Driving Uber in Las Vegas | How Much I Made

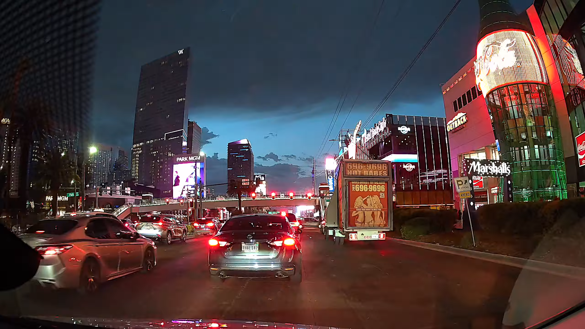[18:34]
Okay, guys, we just dropped that customer off. I think I'm gonna go ahead and take this $12.84 ride.
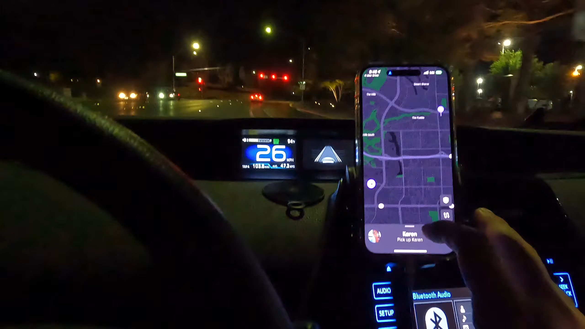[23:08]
Okay, here's a ride for, I don't know, I already forgot how much it was for.
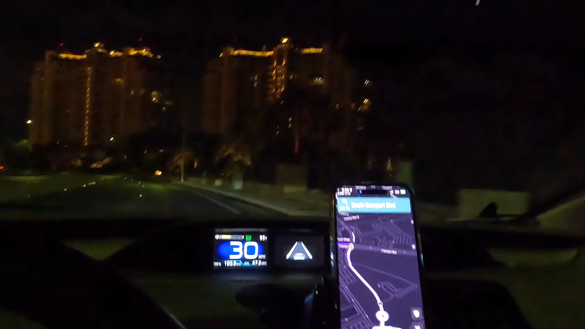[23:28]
So we are about 3 miles away.
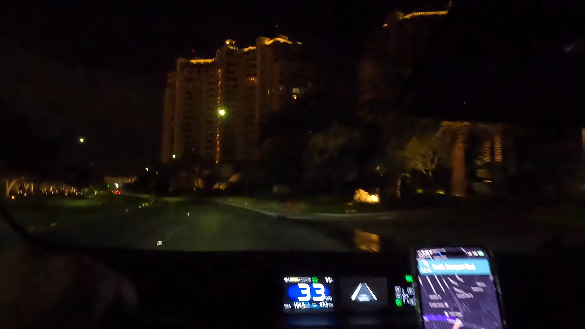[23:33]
All right, we're about 3 miles away from this pickup, so. Sun Coast.
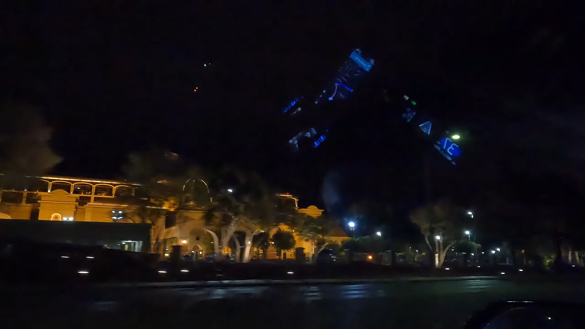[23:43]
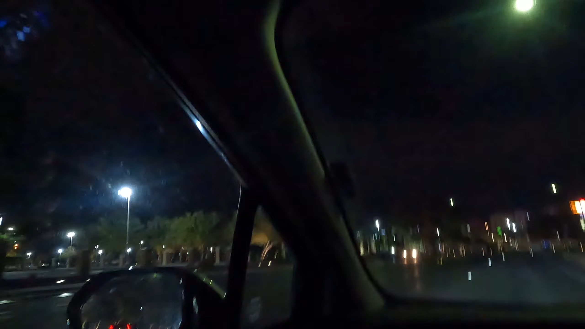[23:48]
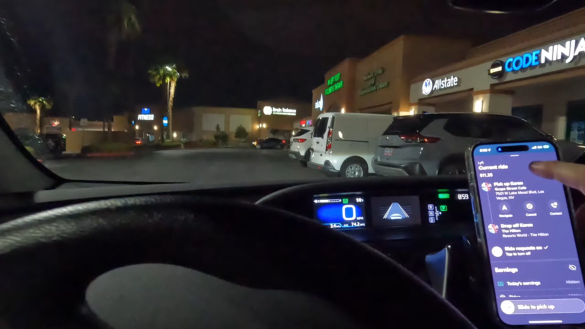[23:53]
Okay there, guys, we just made it to the Grape Street Cafe, waiting for the customer to come out. It's like right here.
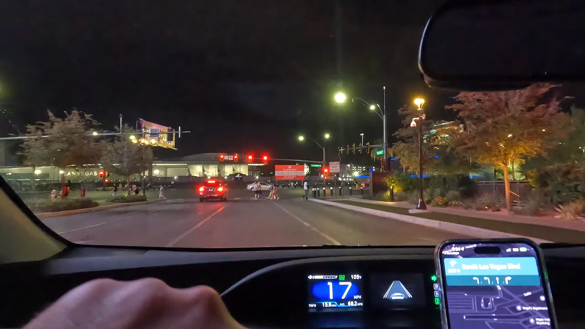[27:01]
We just dropped that customer off at Resorts World. We're back out at Vegas Boulevard.
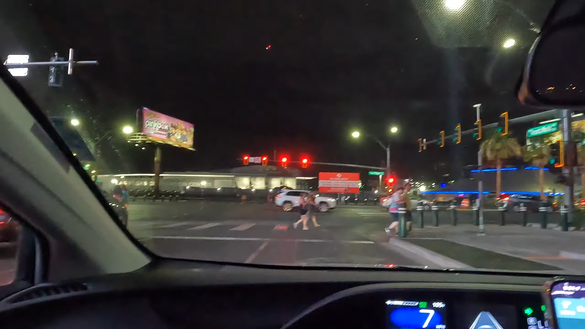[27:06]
Current time is 9:34.
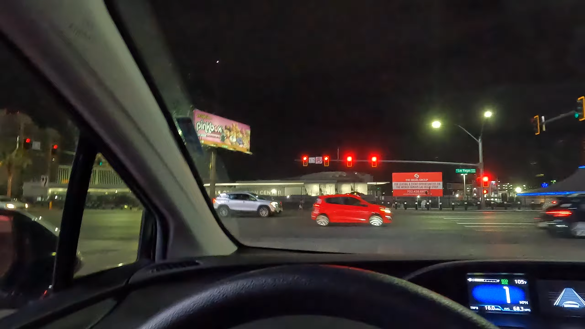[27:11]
And we picked up another ride for $14 or so. And they're going to Henderson.
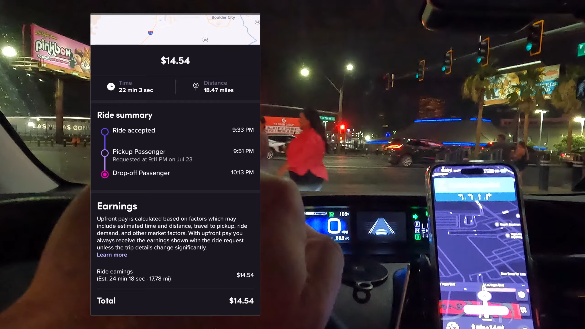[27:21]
So this might be my last ride. We'll see exactly how.
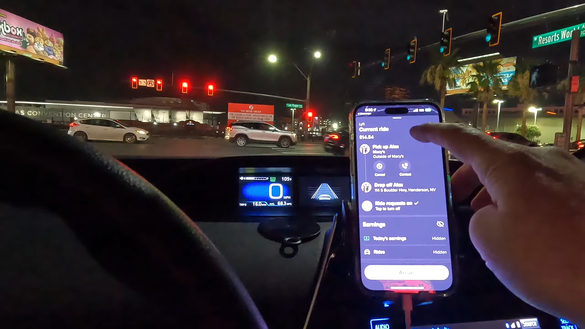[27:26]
I think it's over on the like Boulder side, so on the east side of Henderson. Traffic is still terrible.
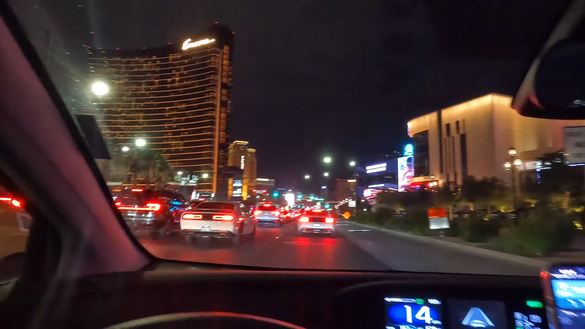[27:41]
So I can't wait to get off the strip here.
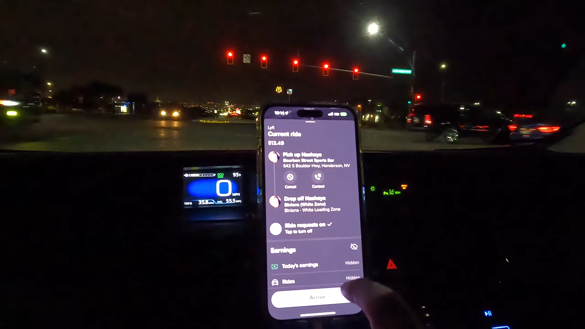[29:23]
Pickup location is a mile away and we're going down to Binion's down at Fremont. So I kind of want to call it a night now, but since I already picked it up, I think I'm going to do it and then try to get a ride back toward Henderson or toward downtown. So I'll probably be out for another hour or two, I'd imagine.
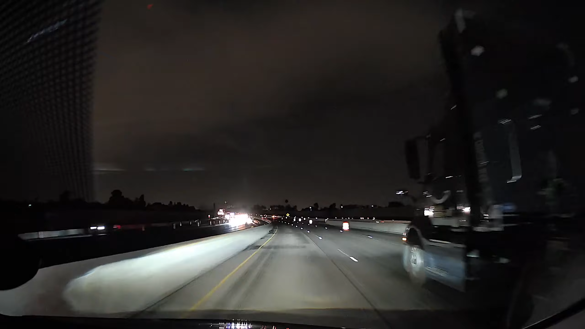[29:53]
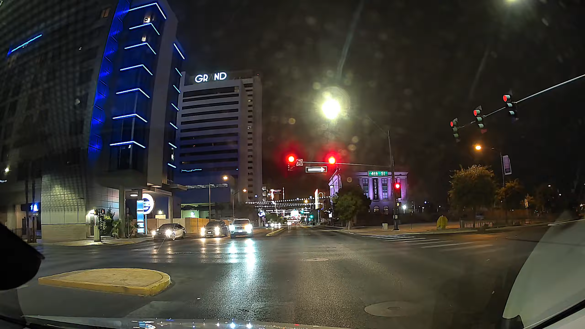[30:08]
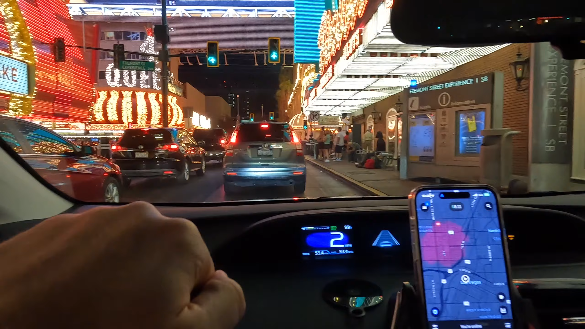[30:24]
Okay, guys, we just dropped the customers off at Binion's down at Fremont. We're just waiting on another ride.
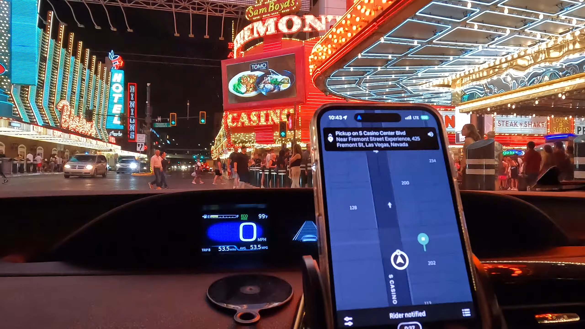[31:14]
because on the map it says they're like, they should be like over here somewhere, like walking out.
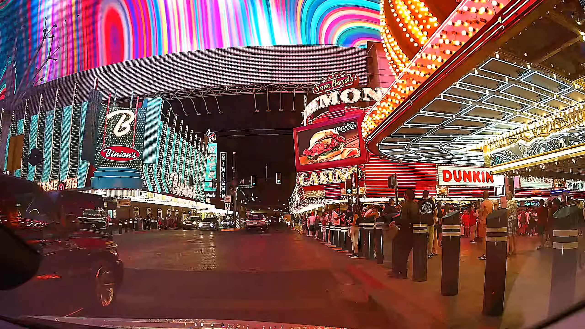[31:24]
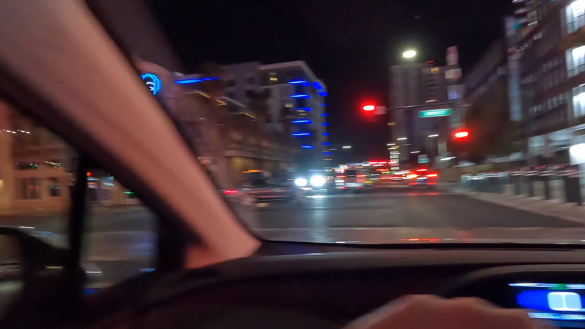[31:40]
Okay, guys, I just got off the phone with them and they're over by the D. So we just got to drive around the block, so we're not far away.
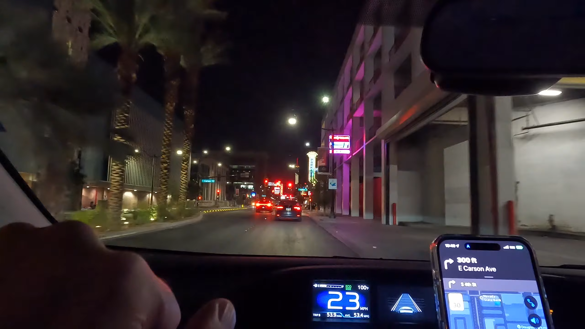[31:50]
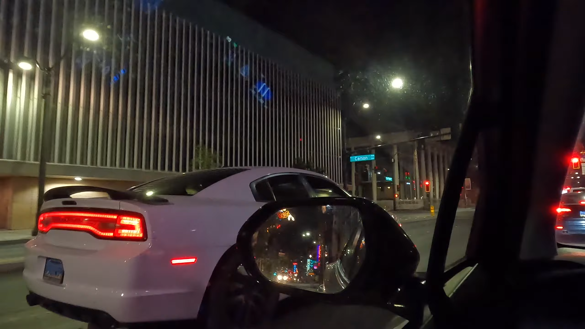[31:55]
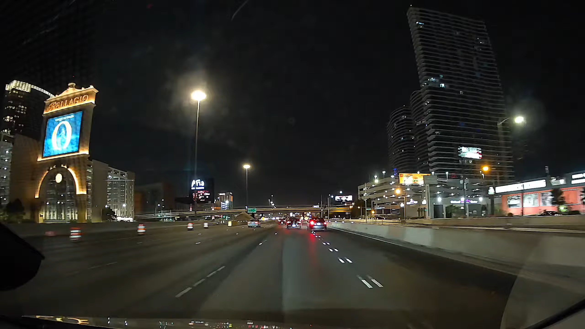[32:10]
Okay, guys, we just dropped off a customer